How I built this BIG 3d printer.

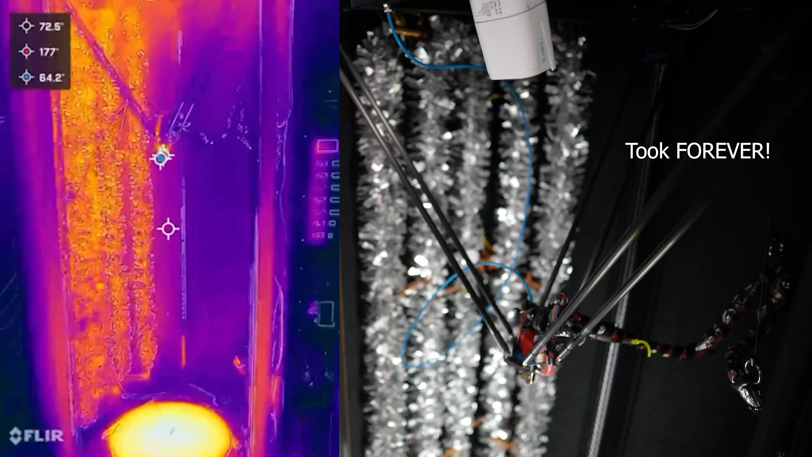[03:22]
And then I have a heater strip, I think two of them wrapped around the copper piping.
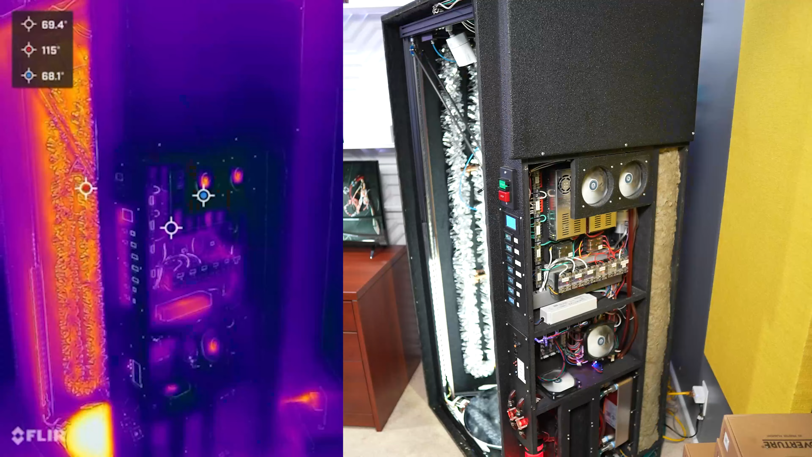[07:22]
Alright, I took that panel off on the side and here is the electronics.